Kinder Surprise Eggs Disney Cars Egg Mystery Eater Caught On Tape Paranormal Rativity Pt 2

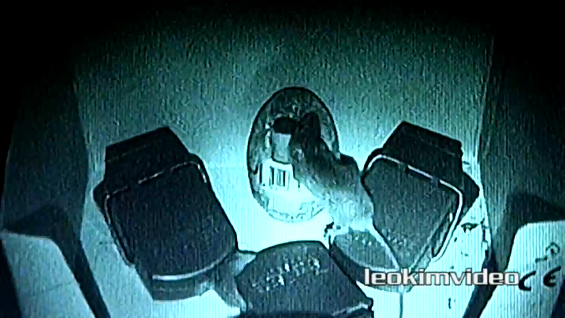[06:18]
and I'll be honest here to me those two rodents look basically identical I'm sure someone out there will be able to tell one from the other and all this is playing out at about 6 a.m.
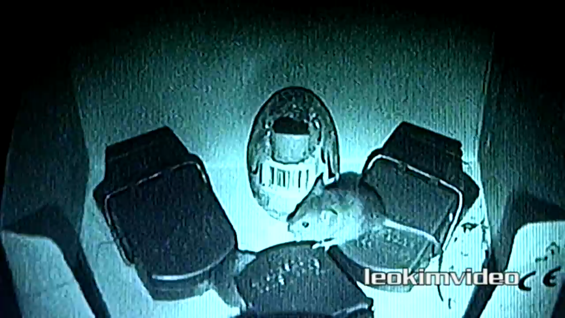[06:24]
in the morning so we're just before the sun comes up you might as well say it's still dark outside and it's probably the last little opportunity that these guys would come out to have a feed and I think what we get to see here is just how much and how fast these guys can eat and there was a lot of damage done to the eggs that were got into a few nights back and now I'm starting to understand why they certainly can devour a fair bit of chocolate in a very short time well
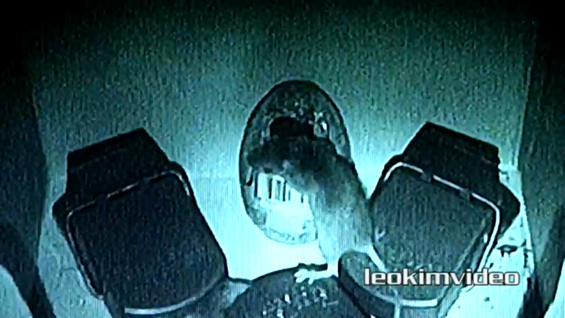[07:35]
can only ever have one Elvis well I'm pretty sure in another night I'll be able to capture him he's very comfortable coming to
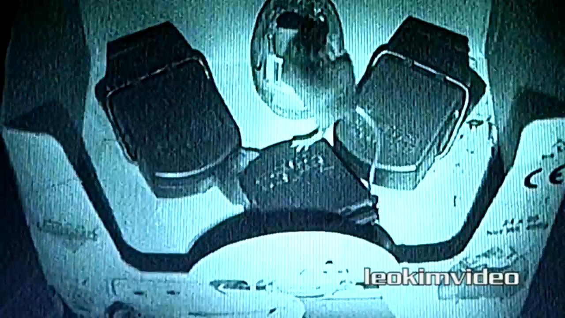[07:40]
the box having a feed we've established there are two of these and if you've got any ideas and suggestions for capturing little rodents like this I'd love to know and actually another half an hour later
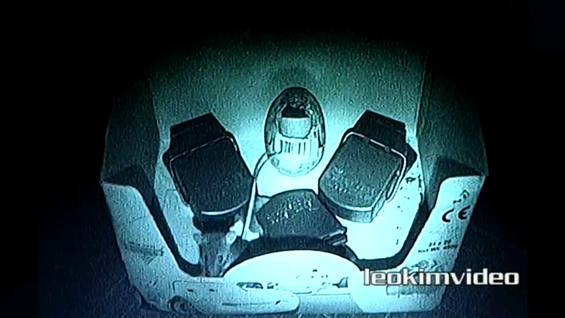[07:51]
well another little mouse turns up is it the same one that we saw before that's the problem god I was trying to establish how many am I dealing with it seems like any one mouse comes to the box at a
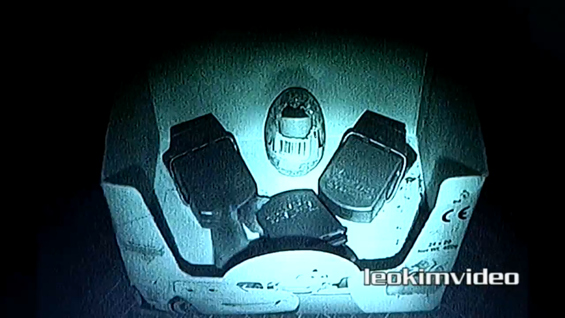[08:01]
time are they playing like tag where one runs back with a bit of foil and passes it to the next and then the new mouse runs up well I'm pretty sure that in time the camera is going to tell me and I put the mouse out there because it wasn't killed by any pesticides and look